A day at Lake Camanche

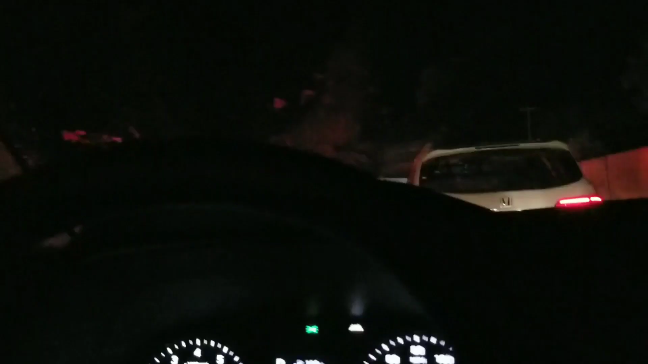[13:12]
I don't know what happened, but there's a fat accident.
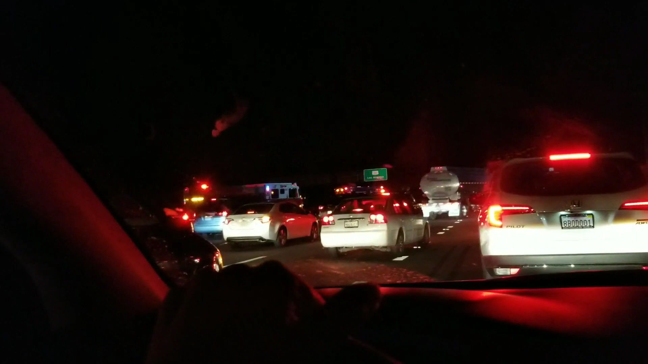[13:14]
Every single row, except for the very last one, is blocked off on the freeway.